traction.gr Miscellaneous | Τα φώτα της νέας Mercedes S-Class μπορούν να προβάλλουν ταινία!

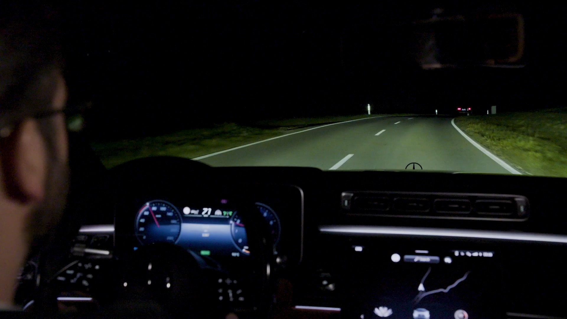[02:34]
New, for example, is the improvement in partial high beam. The gap around the car in front of us was never as tight as it is right now.